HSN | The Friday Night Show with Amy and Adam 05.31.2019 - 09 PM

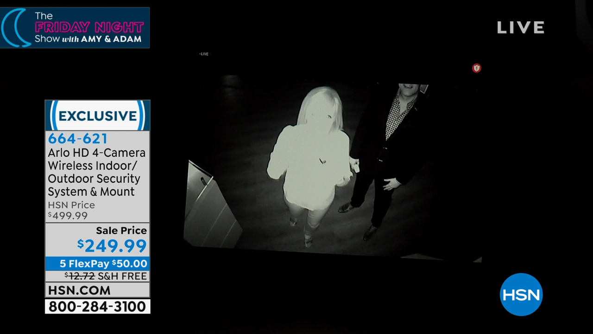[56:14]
they know that there's a camera right there. And the key is that you want them to run away. Yeah. But right here. So if someone's stealing something or if they're looking in your window, this is what it would look like. It's in black and white. It was made for the United States military. And the night vision is really spectacular. Oh my gosh! You rascal! Oh my gosh! Okay. It's pitch black in here. But Arlo can see.
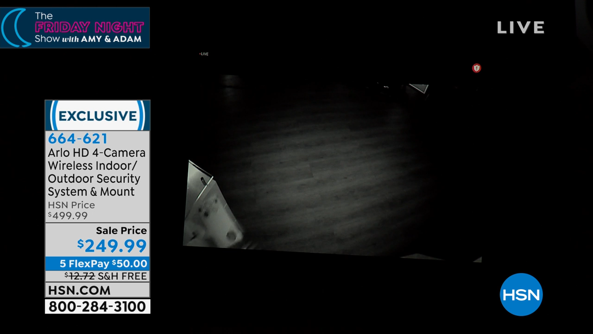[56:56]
And can you see how it kind of illuminates the area? It does. Right here. And it's pitch black in here. It's pitch black. And then when the lights go on, when it's during the day, I mean the morning comes,
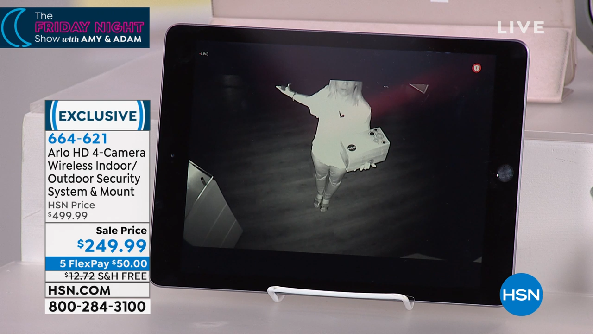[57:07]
the camera will automatically go back into the regular high definition, full color, 110 degrees. And you don't have to do anything. You can be out of town, summer vacation.
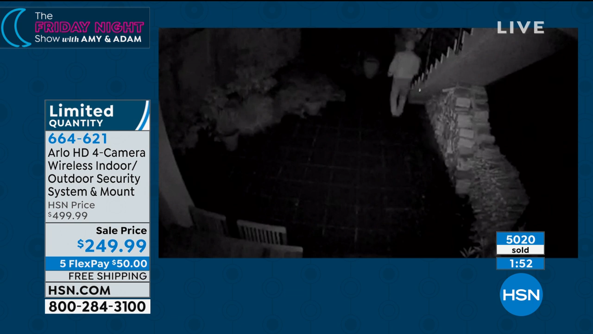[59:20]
So you can put these indoors or outdoors. Now, when you see videos that are black and white, that's because it's at night. That guy stole something.